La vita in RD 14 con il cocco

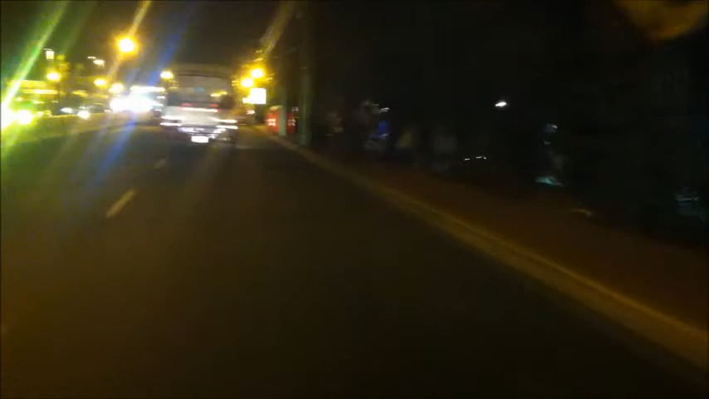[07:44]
Occhio, occhio, eh! A chi occhio, che è mucho, guarda che roba, tutto in mezzo alla strada!